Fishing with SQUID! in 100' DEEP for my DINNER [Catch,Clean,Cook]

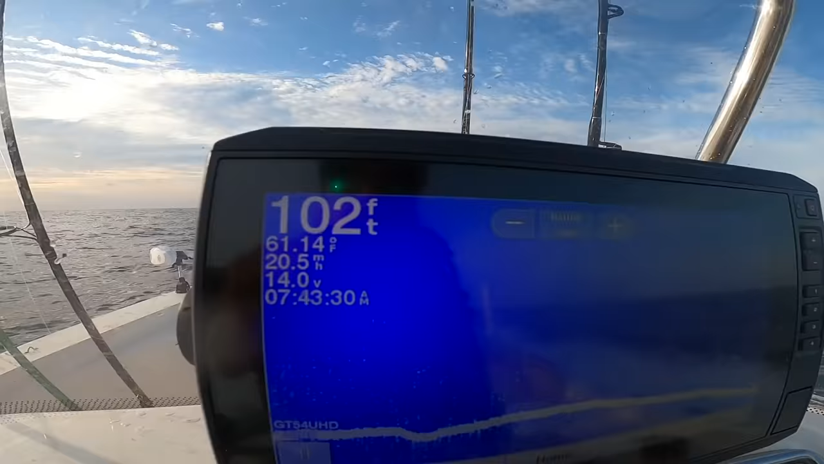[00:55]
On screen: depth 102 ft, water 61.14°F
all right let's keep on going in 102 feet of water so we're going to go get positioned on our spot and find the reef we're sitting in 105 feet of
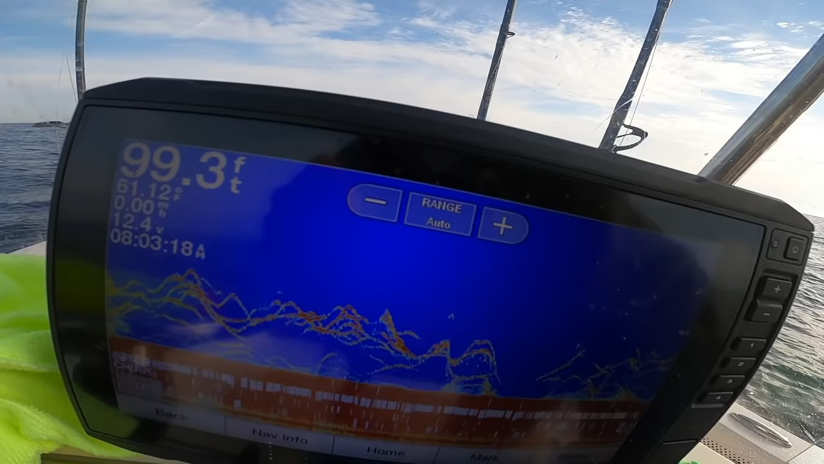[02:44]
On screen: depth 99.3 ft
of fish down there let's drop down
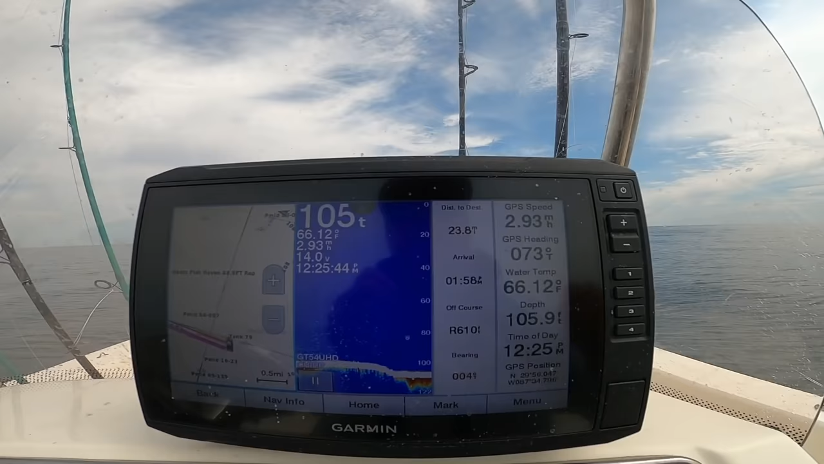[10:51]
On screen: water 66.12°F
look i am 23.6 miles away from perdido pass bridge i'm going to work my way closer but it is 66 degrees out here 24 miles
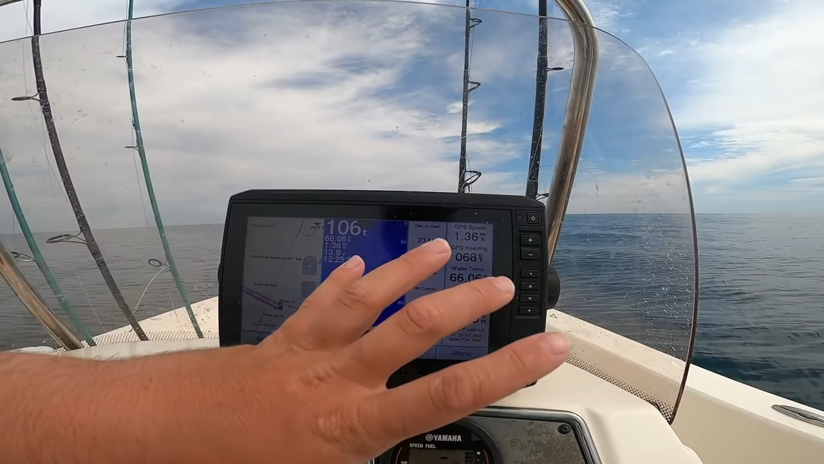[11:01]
On screen: depth 106 ft
pretty much out in the gulf of mexico the surface temp that is a good sign we need this warm water to kick start everything closer to shore we're in 106 feet of water got a 24 mile trip back to the pass i'm
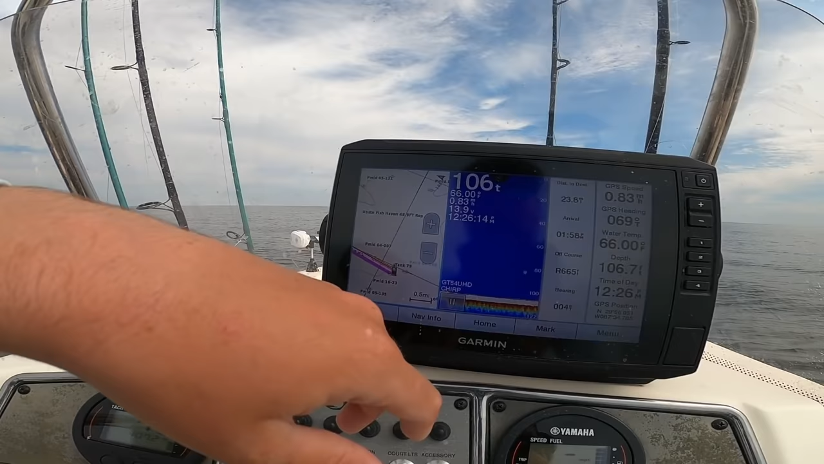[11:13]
On screen: water 66.00°F
going to fish my way back in so i'll see y'all at another spot i just came in closer on my way back in stopped at another reef i'm going to try to